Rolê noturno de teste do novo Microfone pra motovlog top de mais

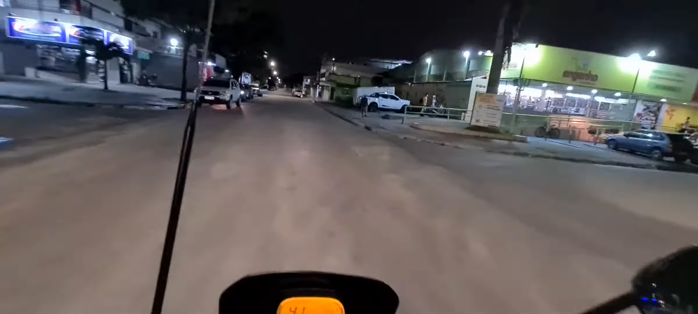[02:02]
br-101 a início né a br-101 norte sentido norte ok estou na principal do jeito meio
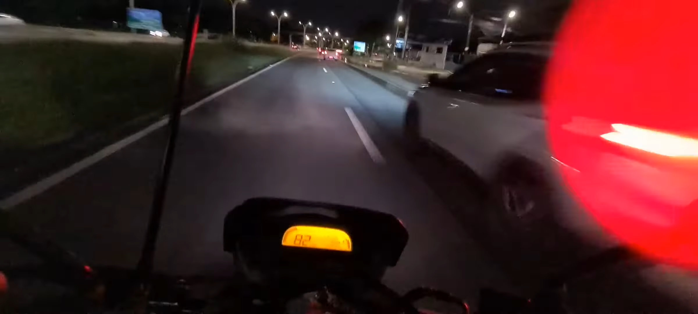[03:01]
oitenta quilômetros por hora e agora ver como é que se sai esse novo microfone né br-101 sentido norte estamos passando próximo ao girador da ufpe
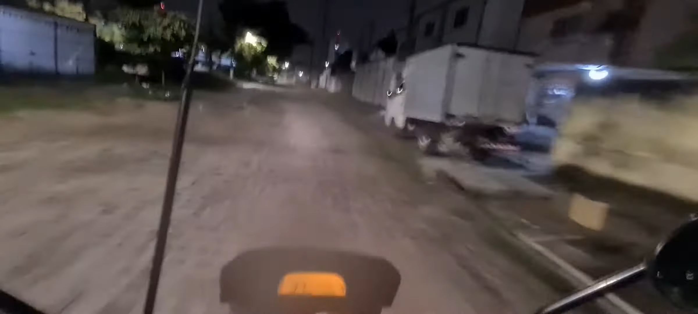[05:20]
Bom, quando sair dessa rua de Paralelepípedo, irei baixar a viseira novamente para sentirmos o áudio, valeu?
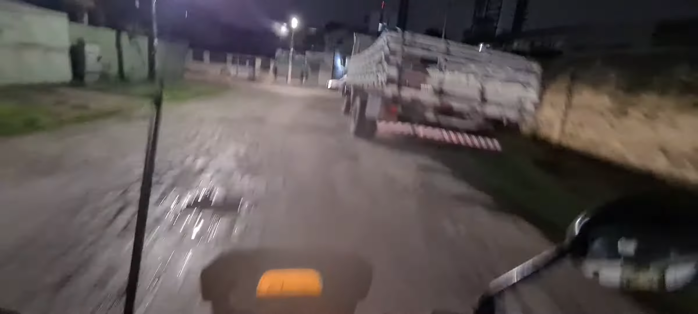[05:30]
Pronto, já vou baixar a viseira. Baixei a viseira.